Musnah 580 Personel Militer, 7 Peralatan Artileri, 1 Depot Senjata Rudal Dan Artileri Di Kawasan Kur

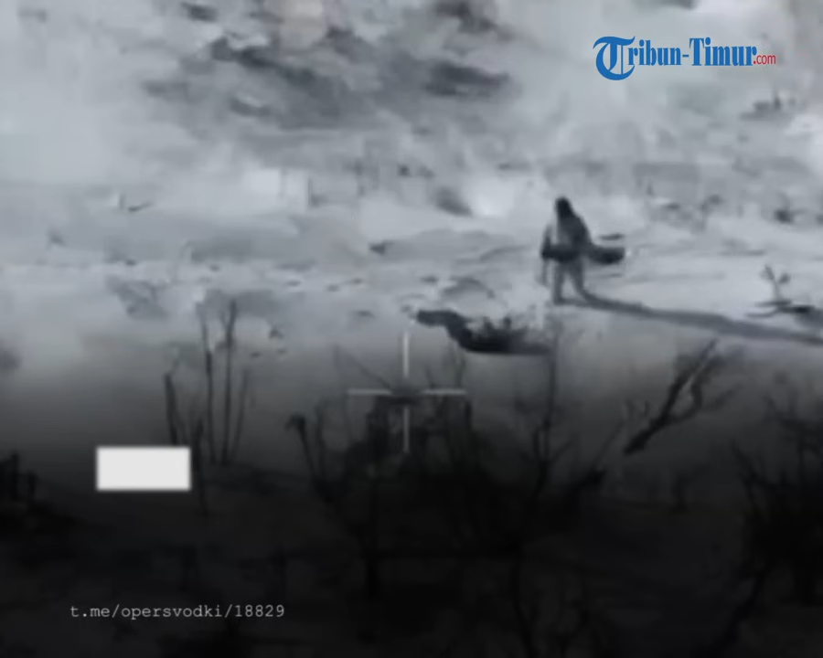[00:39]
Di sisi lain, seorang pejuang Rusia menghindari drone FPV Ukraina.
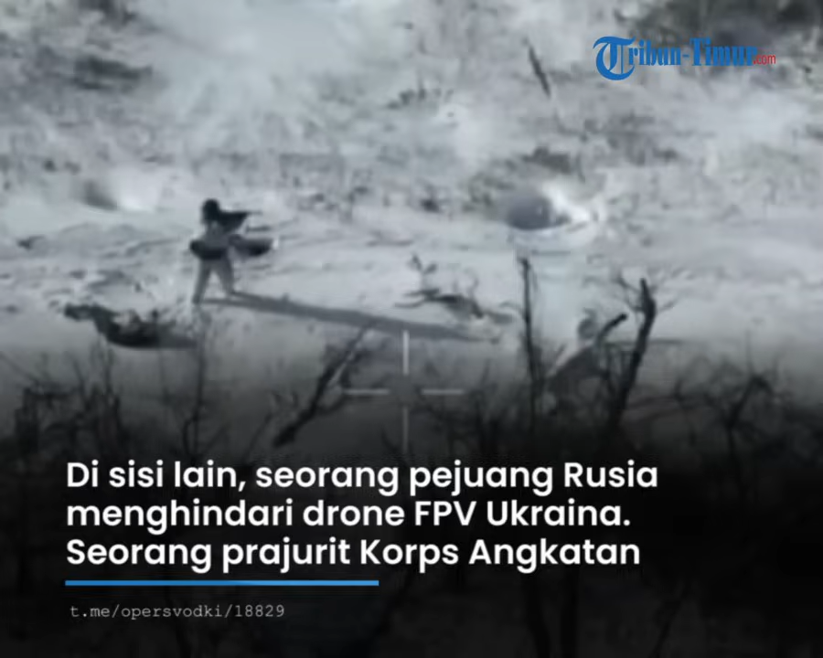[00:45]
Seorang prajurit korps Angkatan Darat ke-1 Donetsk memancing drone
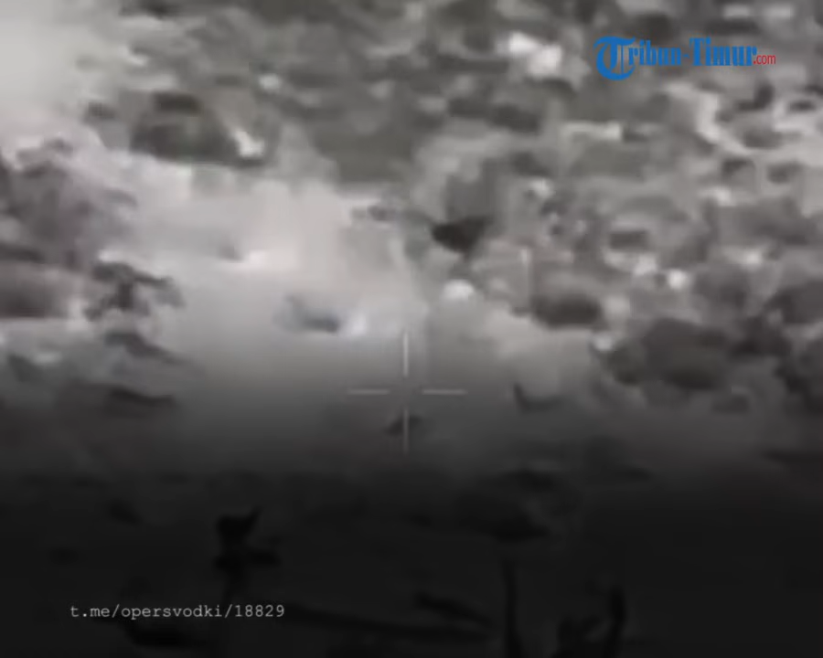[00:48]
FPV musuh ke arah dirinya dan menghindarinya selama serangan terjadi.